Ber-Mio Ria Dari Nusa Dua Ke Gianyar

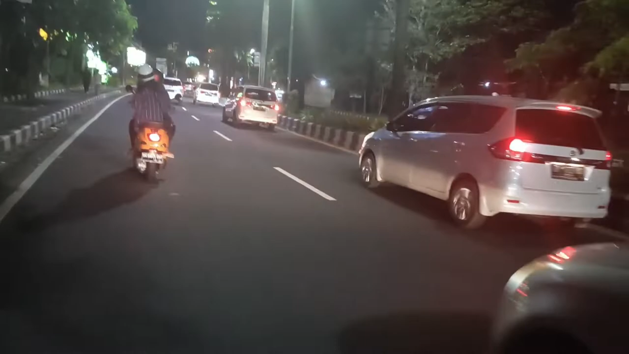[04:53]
Kita lewat jalur ini Karena kita akan ke Giyanyar Ngawupatin Giyanyar Tuh kan lega kan Lewat underpass
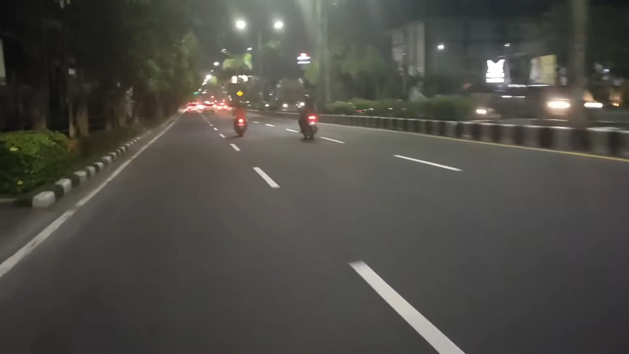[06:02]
terlalu sepi loh ini kalau dulu lihat jalur sini itu ramainya minta ampun ini sepi, jam segini aja sepi, dulu jam segini rame loh gila ini bener-bener covid ini pandemi ini bener-bener wah ya mau gimana lagi ya nih kita masuk di kota Denpasar
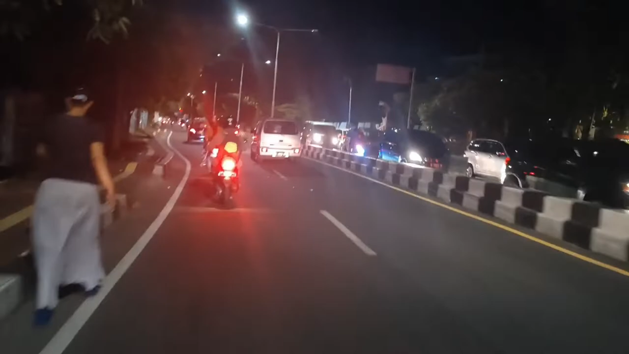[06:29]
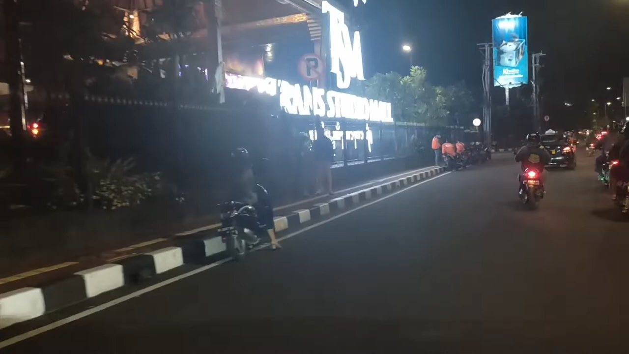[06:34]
ada Transstudio Mall Denpasar itu ada wahana permainan
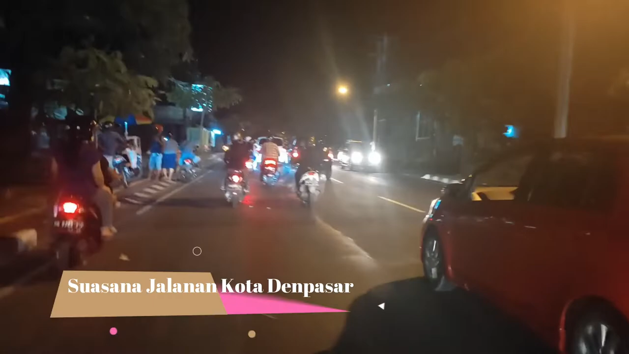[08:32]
ini ini sih calur-calur ya calur dari Denpasar ke Giyanyar ya di depan ini udah masuk Giyanyar Kabupaten Giyanyar ya seperti itulah suasana jalannya tidak seramai dulu
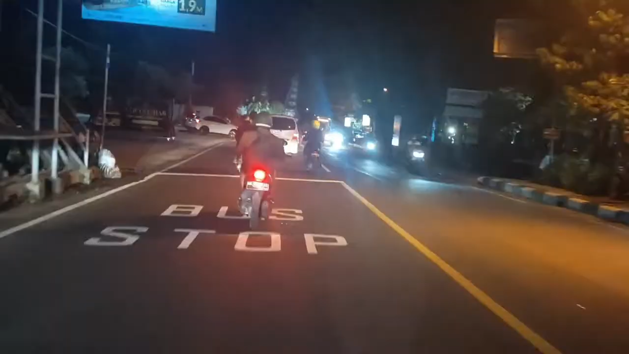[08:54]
nah di depan adalah toko perbatasan antara Denpasar dan Kabupaten Giyanyar